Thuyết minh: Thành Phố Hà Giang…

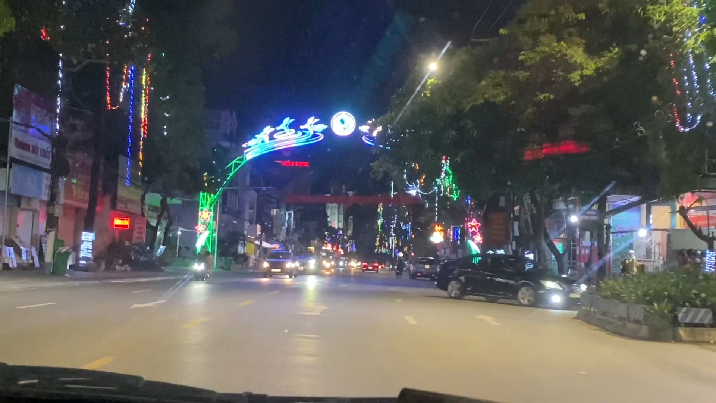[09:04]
Đây chúng ta thấy nhìn ngắm lại thành phố Hà Giang, tỉnh Hà Giang về đêm cũng rất là lung linh đèn màu. Khi chúng ta đến đây buổi tối thì chúng ta có thể ra công viên dạo chơi, vui chơi, giải trí, uống cà phê, chụp hình về đêm cũng rất là thú vị. Ngoài ra quý vị có thể đi dùng những cái món đặc sản nổi tiếng ở đây, ví dụ như là có cháo ấu tẩu là một trong những cái đặc sản nổi tiếng ở thành phố Hà Giang, tỉnh Hà Giang.